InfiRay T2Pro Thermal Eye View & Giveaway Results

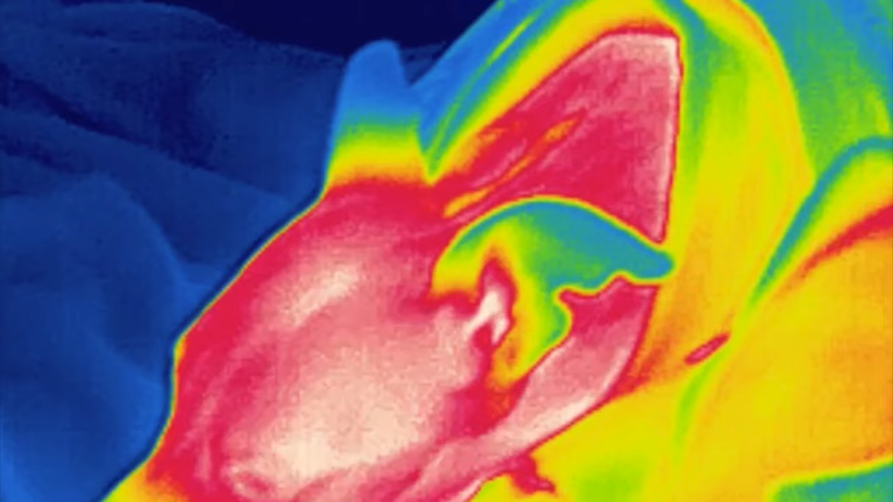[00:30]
Hi everyone, this video is all about this tiny plug-in camera here.
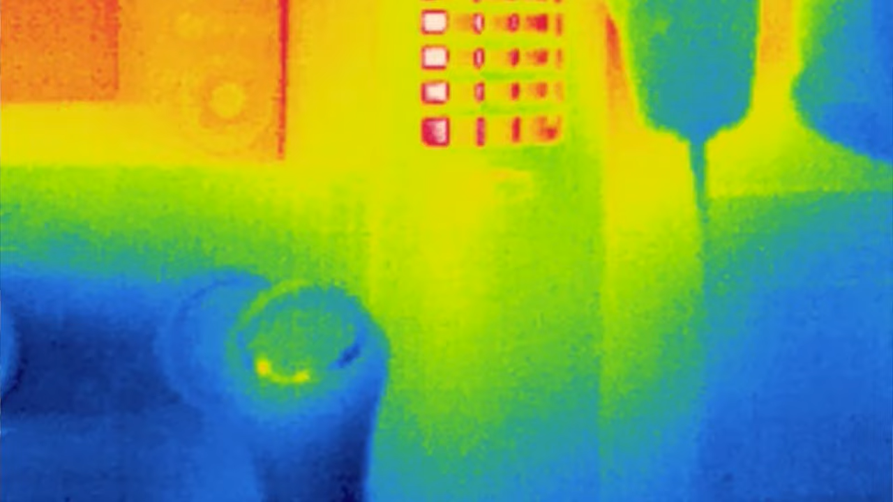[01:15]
We've just drove up here to do this video and I can actually pick out the heat off my hand on the gear knob
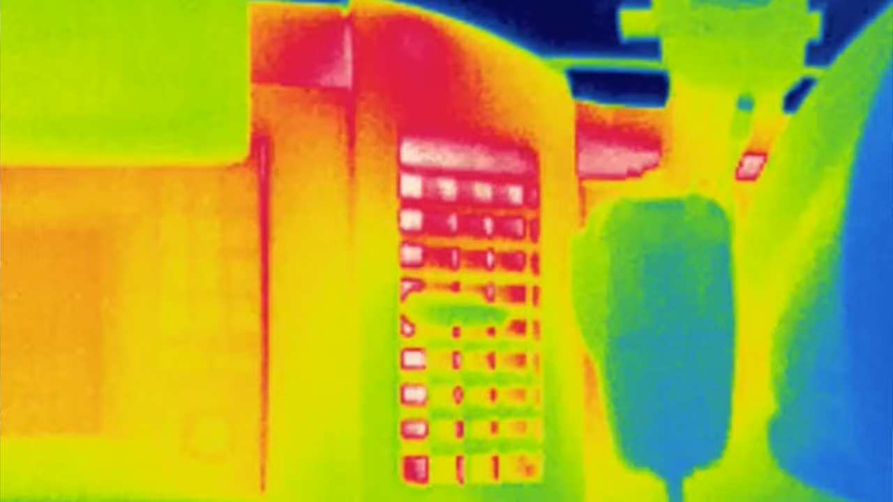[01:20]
and where I've been holding the steering wheel.
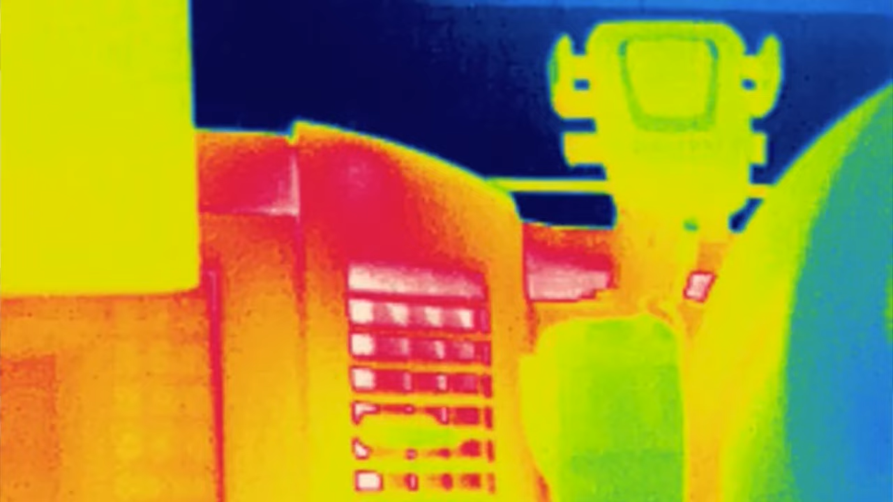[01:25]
So it shows all the heat coming out, all the heat vents, but outside the van it shows where the heat is being lost out the camper van, which I thought would be quite useful.
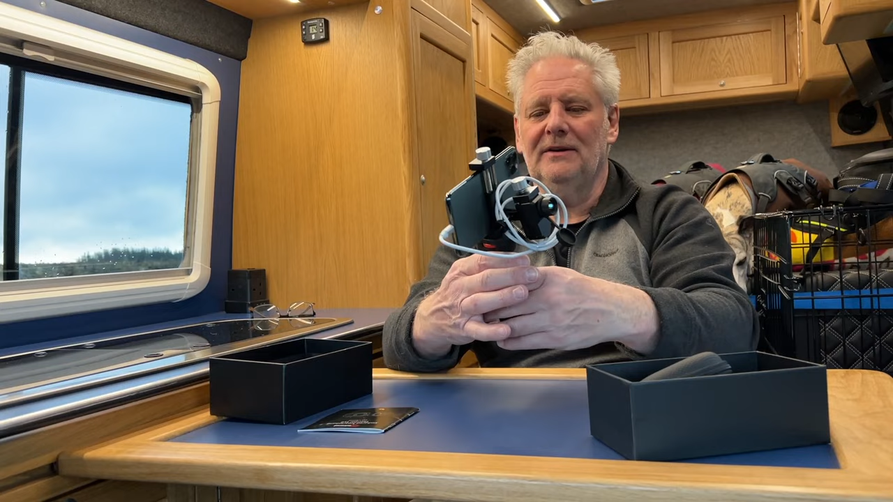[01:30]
And it's also useful for wildlife, and I think you can actually get a mount to put it on a gun as well, if you're into that sort of thing.
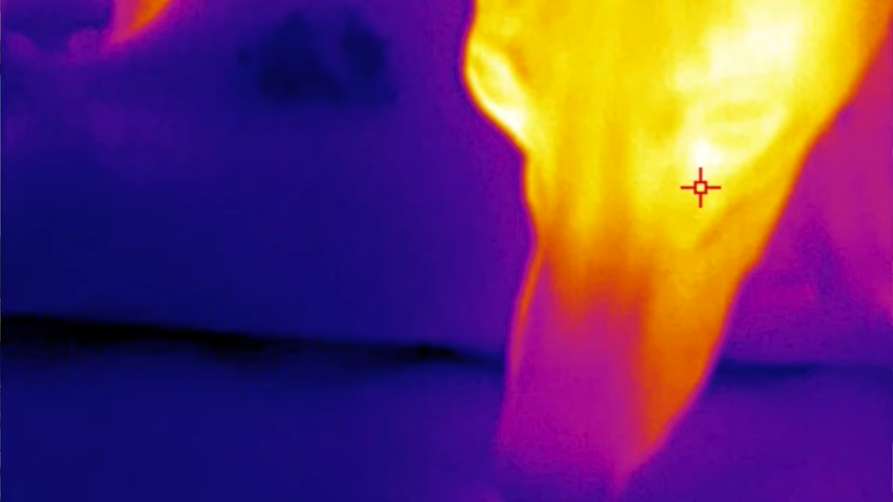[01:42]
But it's got lots of different features on it and we've enjoyed playing with it. We've got some great pictures of the Whippets and Rosie's cold ears.
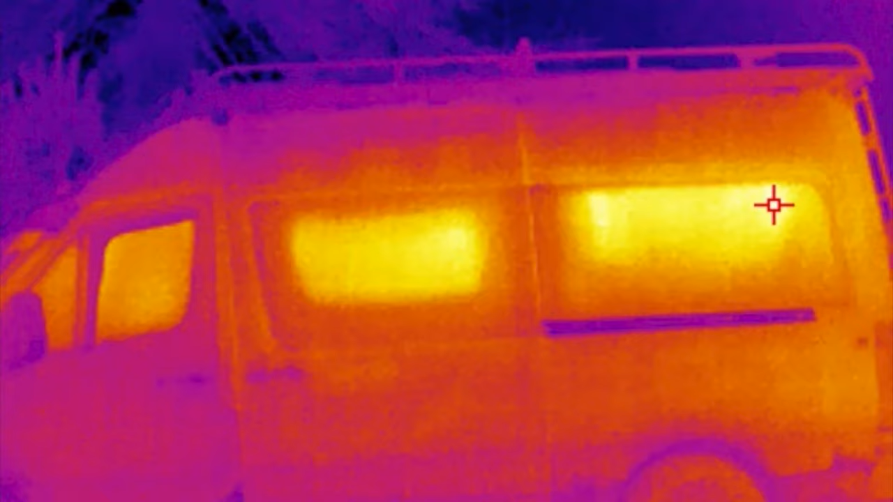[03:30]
We don't have double glazed windows, so that's good. Joe's got the heater on in there, so it's about 70 degrees, and you can see where the engine's been running and it's warm. So there's good insulation in this van. This is the back, so the top of the back doors. In our van we have an outlet from our diesel heater into the garage, which is underneath the bed.
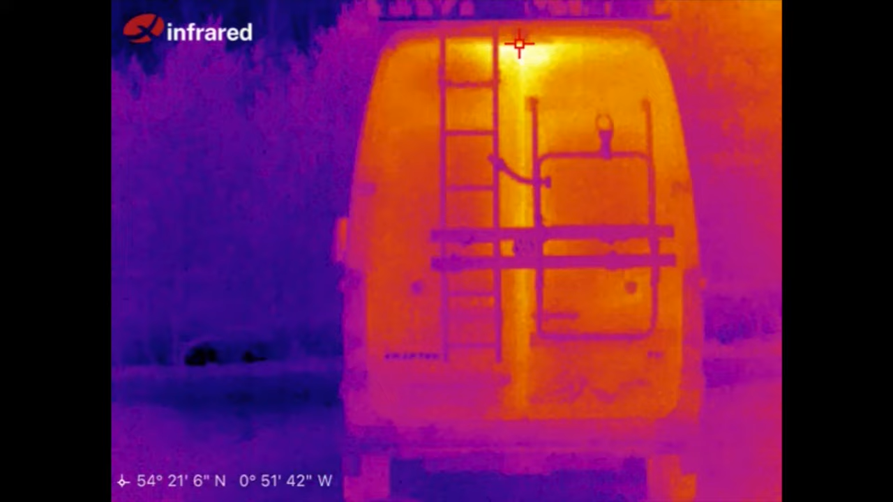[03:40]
And obviously some of the heat's sneaking out the top of there, which is probably just the seal at the top.
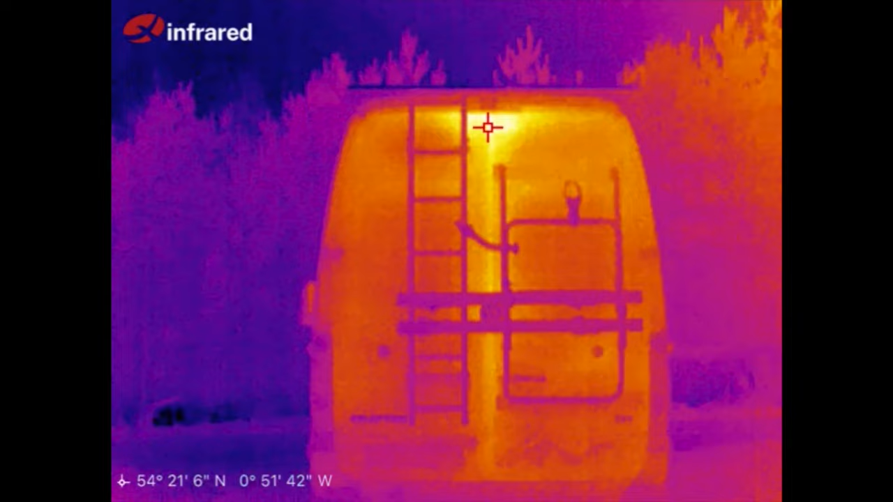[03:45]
But again, very well insulated. This is the other side, and just at the windows.
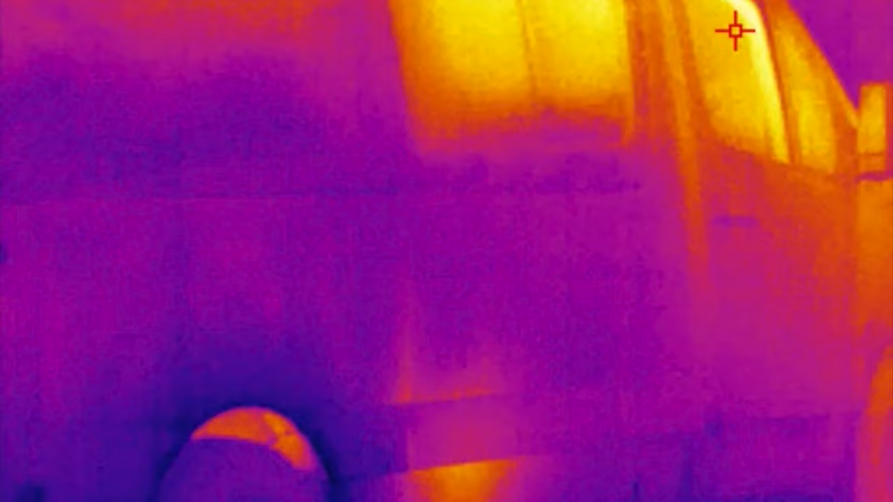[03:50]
And you can see underneath there, that's where the actual diesel heater's located in the wheel arch.
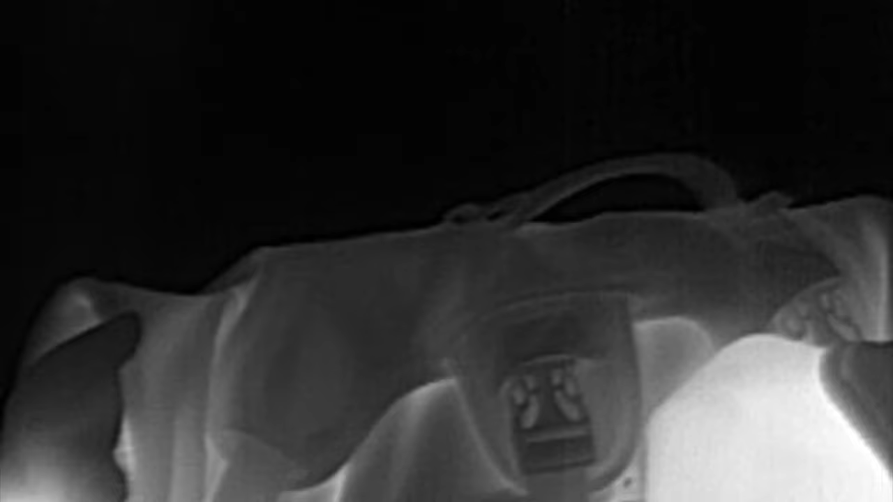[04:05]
This is setting is on bird watching.
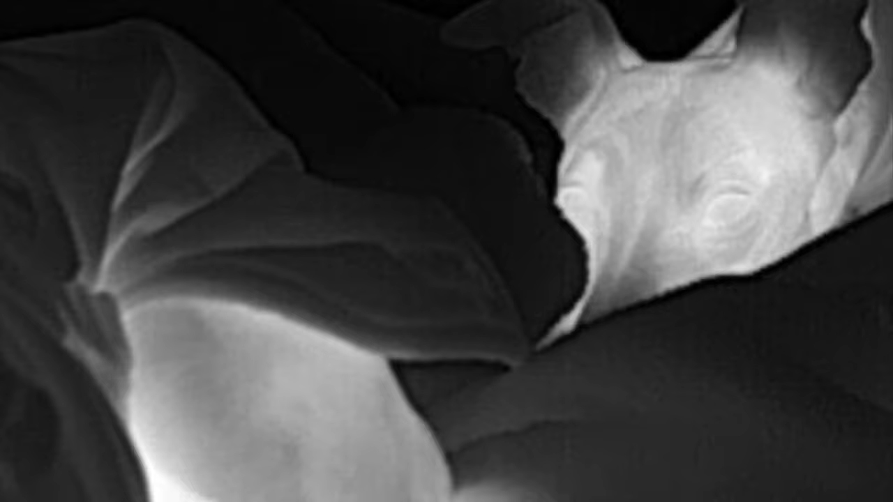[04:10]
This one is rainbow.
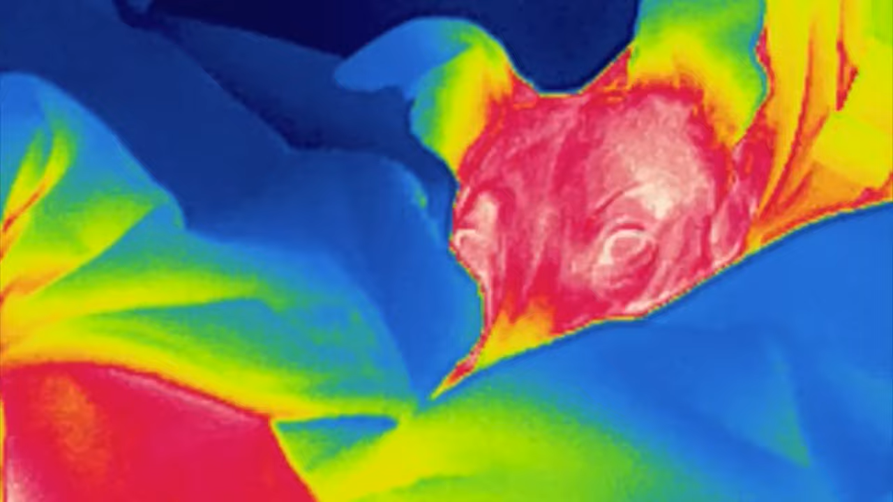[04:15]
This one is iron hot. Sorry, iron rainbow.
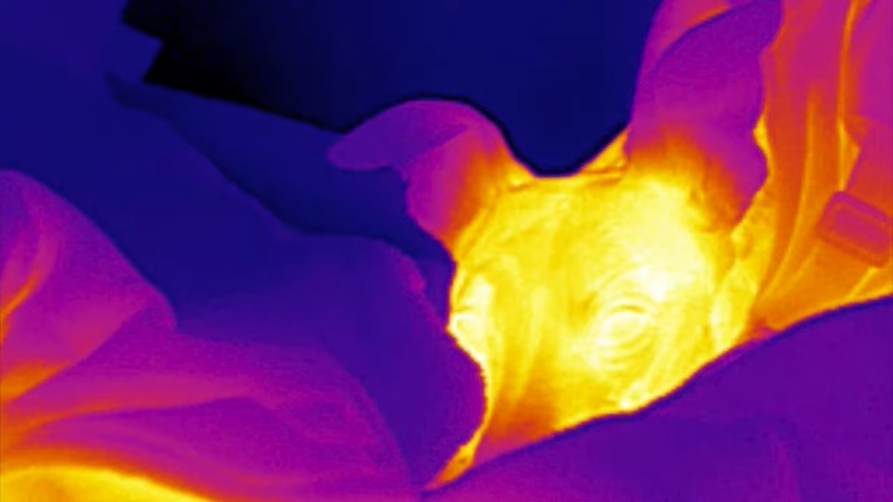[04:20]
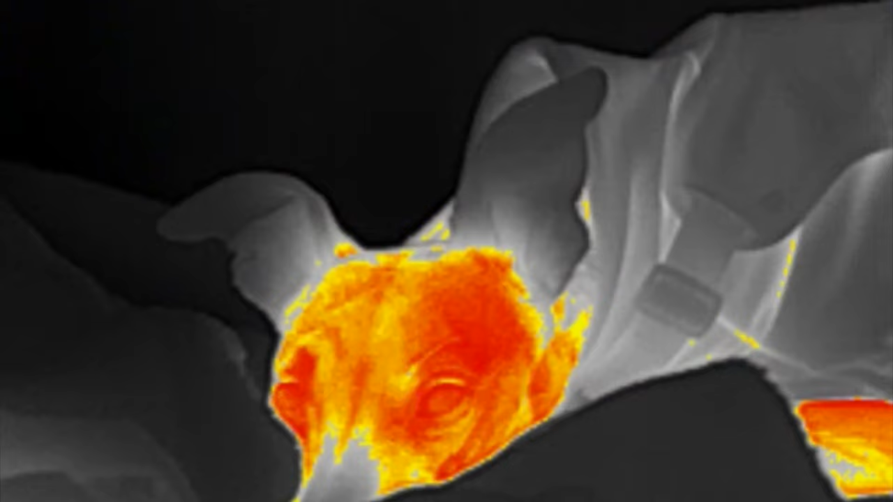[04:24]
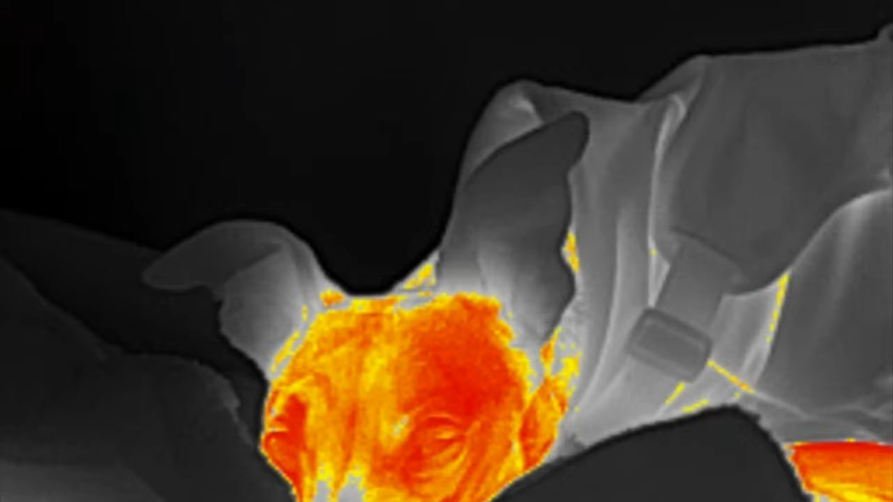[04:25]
This one here is red hot. Rosie's got cold ears.
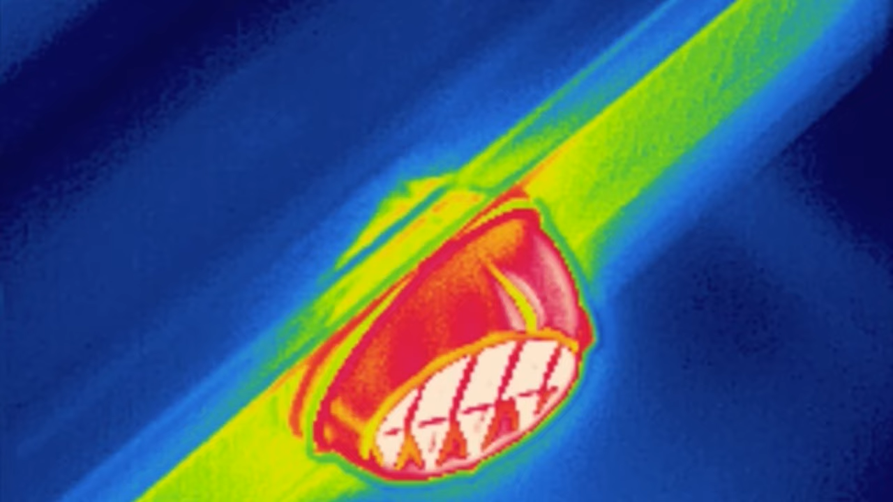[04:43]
Switch between that one and a different colour.
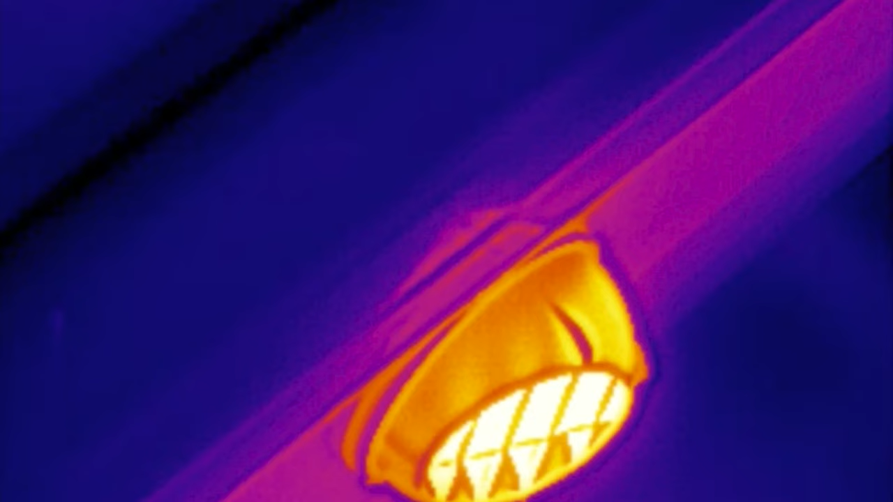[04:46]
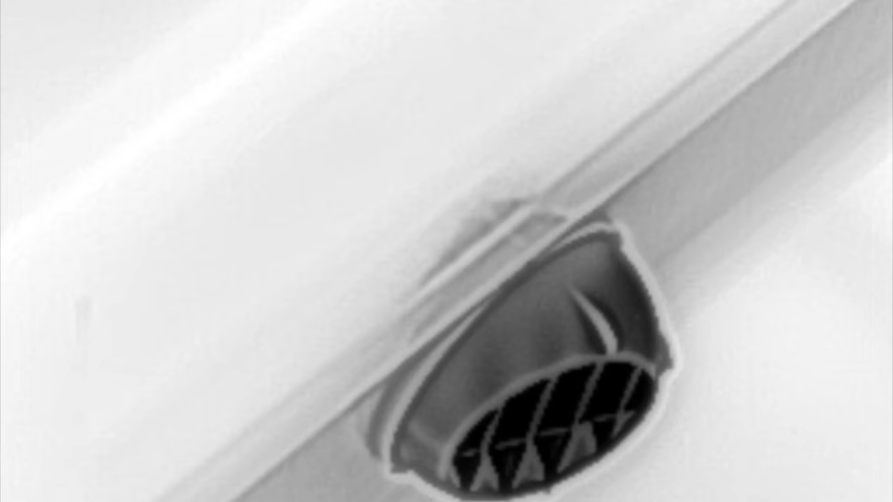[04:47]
And then we have white hot.
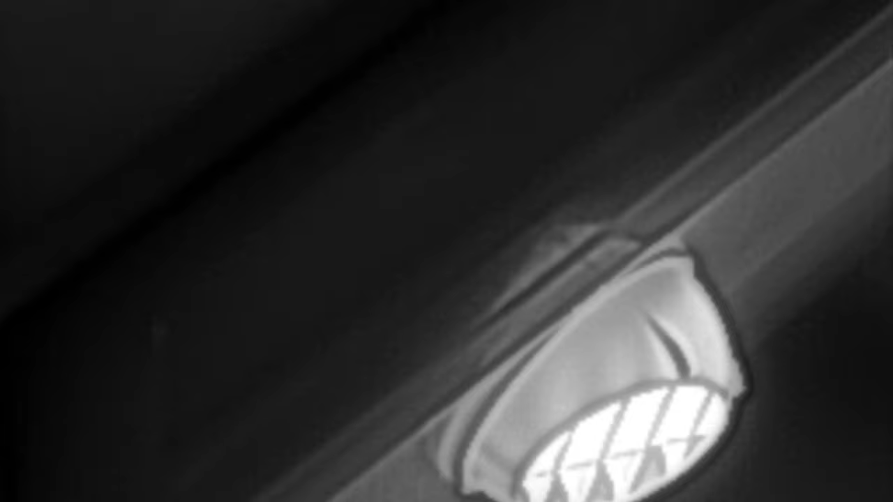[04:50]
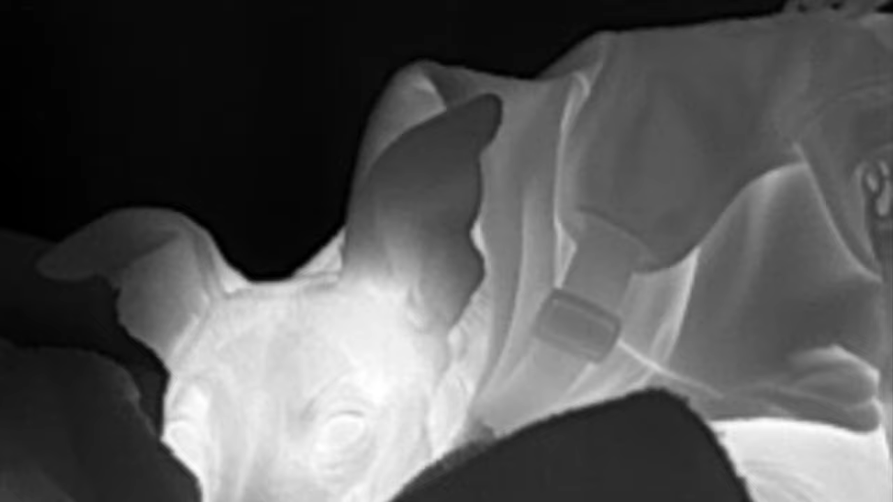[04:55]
Joe's doing some admin. Is the end of your nose cold? It will be.
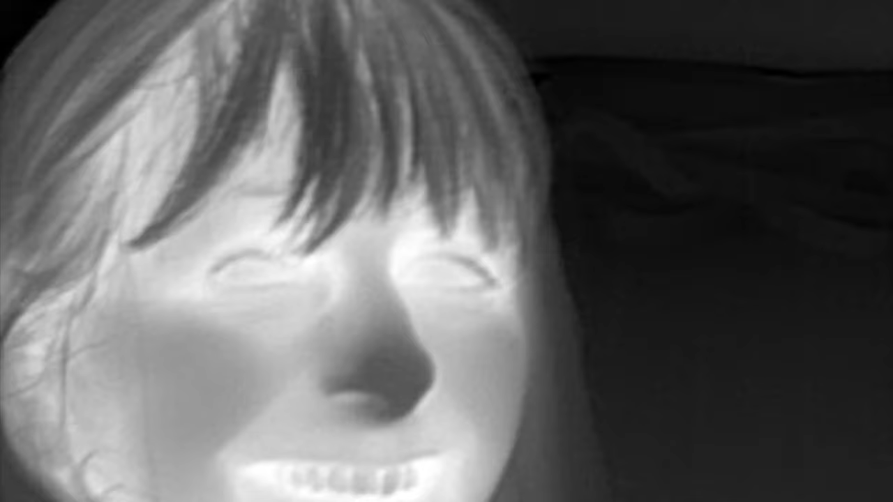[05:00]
It looks like you've got black teeth.